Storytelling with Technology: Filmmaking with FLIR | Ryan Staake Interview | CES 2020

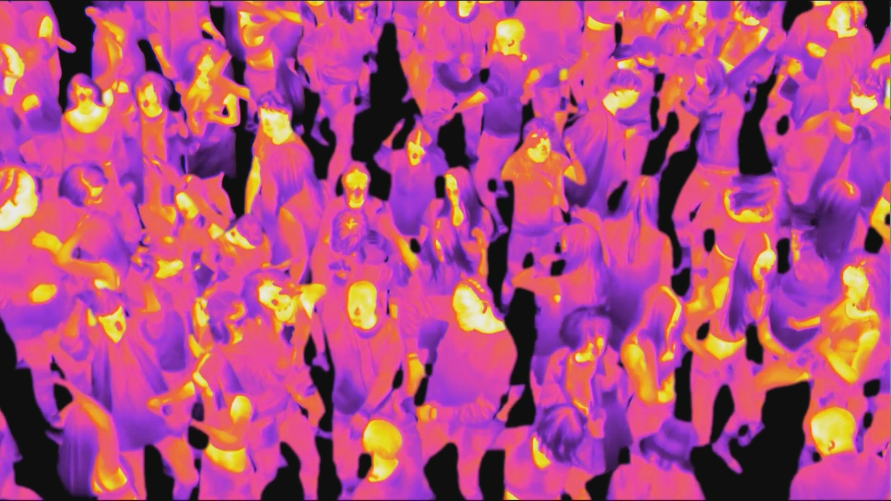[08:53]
but it's really hard to recognize them because of the kind of anonymous quality of what the human body looks like. That's very clever. I mean, it's just amazing that you did it in the time that you had. So this is the Steadicam rig that you had. Tell us a little bit about that. Yeah, so this was, we used a Steadicam on this project.